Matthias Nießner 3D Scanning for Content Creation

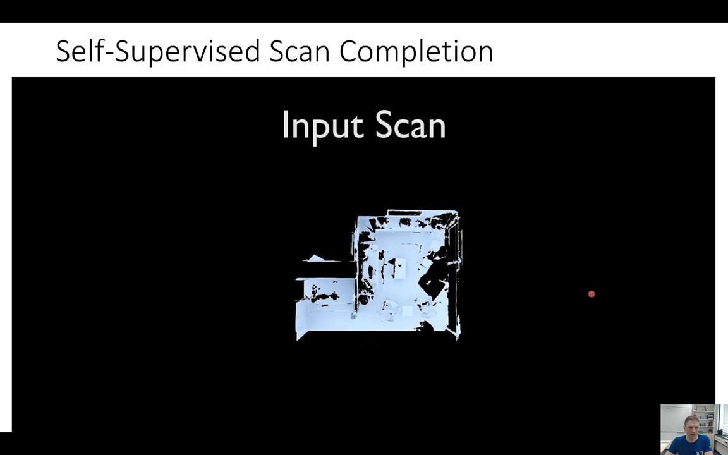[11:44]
Okay, so if you're looking at the input scan here, we're seeing the partial scans as input, and here we're seeing the reconstruction results of SGMM.
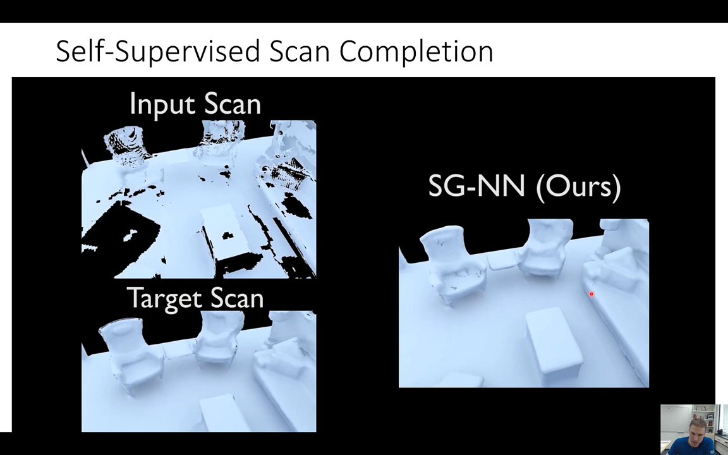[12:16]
We have the self-supervised idea, we have this masking idea, and this gives actually quite nice results. We also quantitatively evaluated, of course.
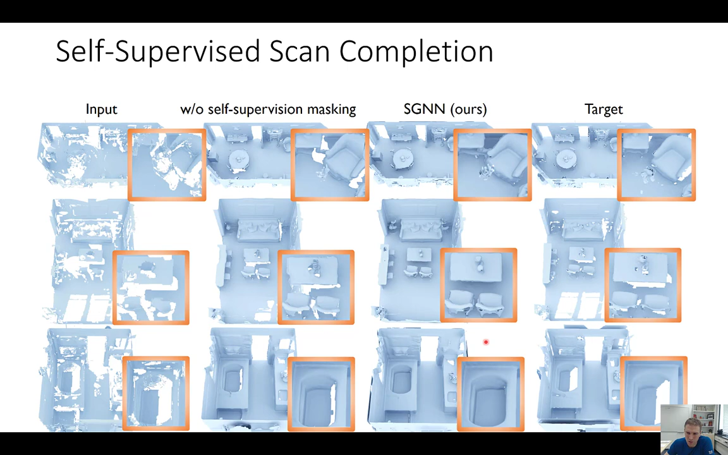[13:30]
And this one, if you look, especially here and here, right, these reconstruction results are better than every single ground truth sample. And that's a very nice, very nice property here for our reconstruction results. Okay. So if you're looking at another ablation, here we are evaluating what's the varying degrees of the target incompleteness for training.
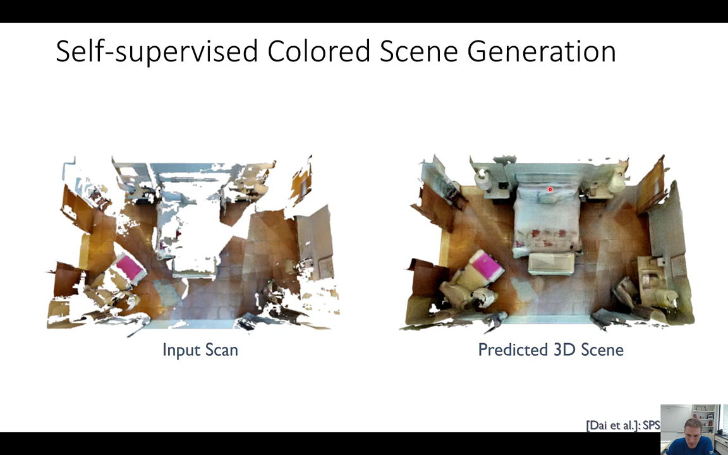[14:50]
And this is a paper we've published at SPSG this year. And so what do we do here? Well, one question is, do we just add color actually to SGN?
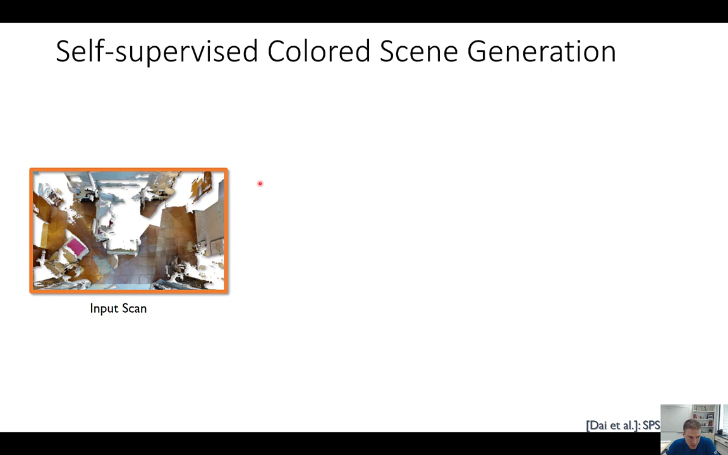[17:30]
This is the input. This is when we're taking L1 only. It's very blurry. If you're taking perceptual only, it looks less blurry, but it washes out the color.
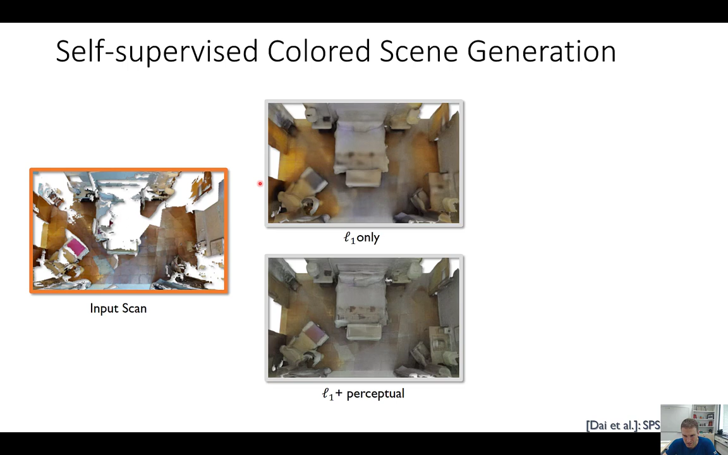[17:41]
If you're only taking adversarial, it looks sharper, but the global structures are a bit missing. And if you're combining all three of them, we're getting actually sharp and globally consistent results. So one thing about this one is interesting.
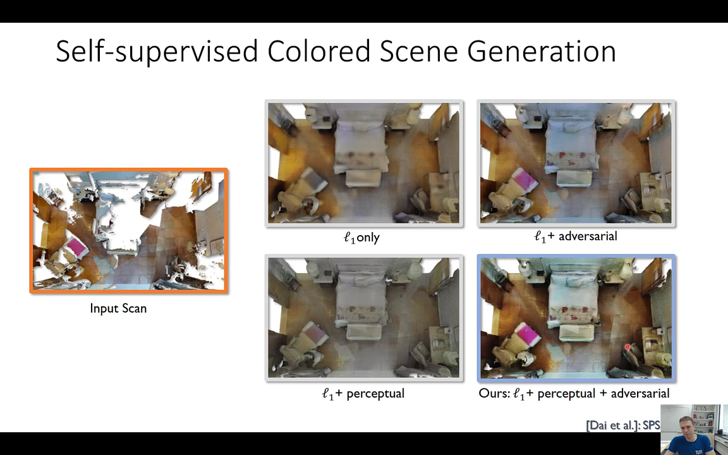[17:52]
This not only reconstructs color right now, but because it's differentiable, it also gives us better geometric results. And we can look at this at an application study here on Matterport 3D.
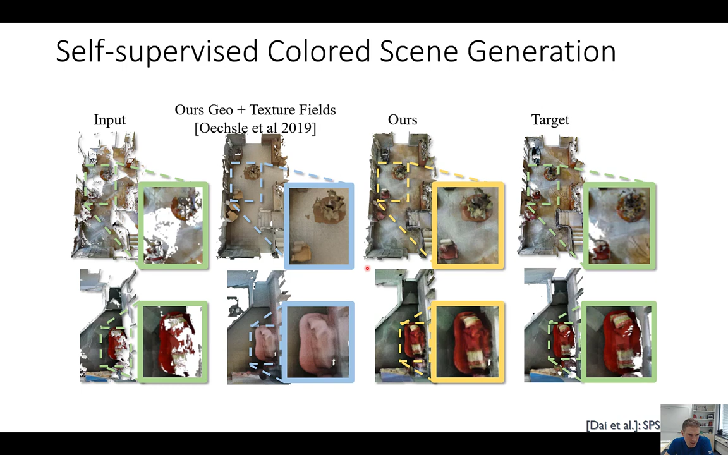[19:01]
This is ours. And this is the respective target. And here you see even like these predictions, they look better than ours. But actually, let's have a look at a video here.
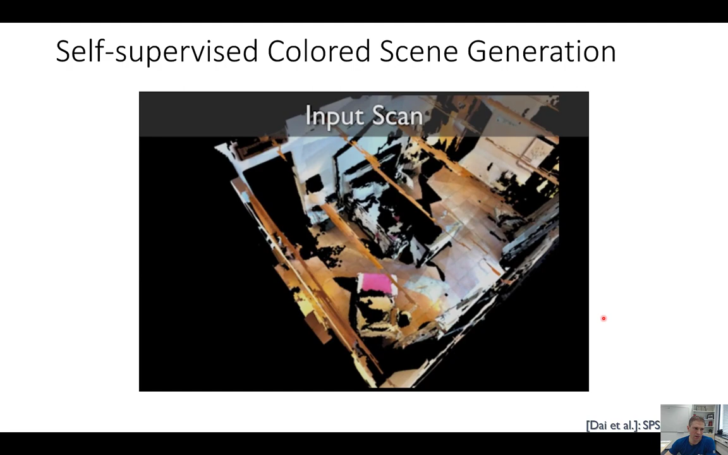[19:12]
So in a video, this looks like that. Here we see ours. And it looks, I think, kind of nice. So now we have a high-quality, high-fidelity reconstruction.
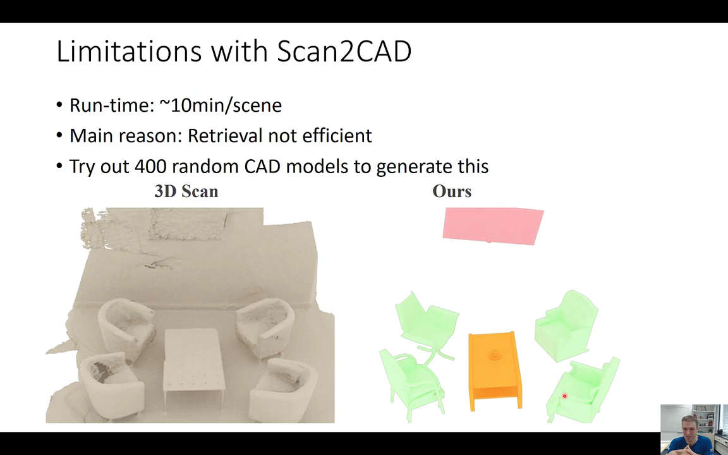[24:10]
meaning that we have to just brute force it, try it out for every CAD model and see which one works best, right?
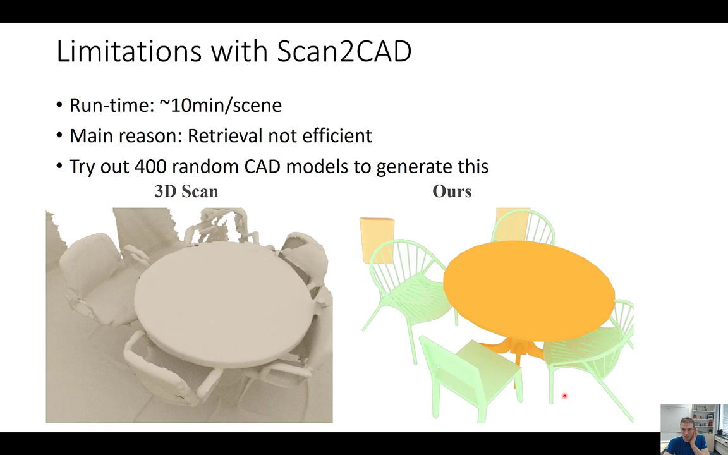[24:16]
And this one is relatively slow, and this is something we've tried to fix afterwards.